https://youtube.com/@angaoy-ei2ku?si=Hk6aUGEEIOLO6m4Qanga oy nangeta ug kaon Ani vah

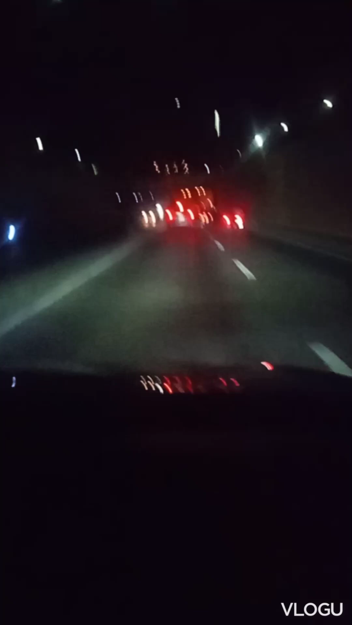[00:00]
guys, kami dito sa Laong Tanil. Di kanid ganin hapon. Na, akong phone rider. Ready. Kami dito sa Tanil Laong Road, guys. Kami dito sa Tanil. Sorry. Okay, Tanil. Okay, guys, na balik. Narin sa pano na. Sa kami sa Silik. Oh. Okay, dito yung cross. Dito yung Silik. Cross. Cross na guys, no. Tawag si Silik. Tanam si Lambrit sa Silik. Sorry, sorry yung hard trap ni Philip.